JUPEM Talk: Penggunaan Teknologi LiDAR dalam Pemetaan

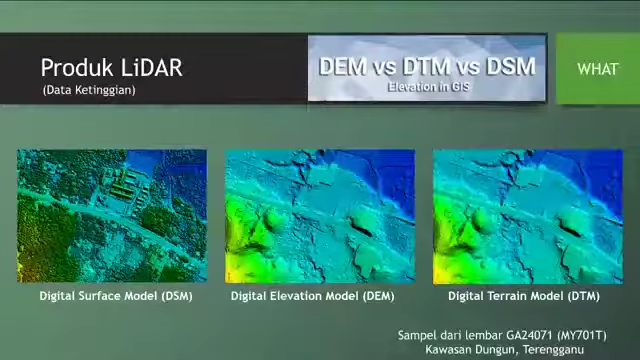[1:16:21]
So gambar-gambar ni adalah berdasar pada sampel daripada lembar GA24071, siri MY701T, kawasan Dunga Terengganu. Ini projek 2016, kalau tak silap saya lah.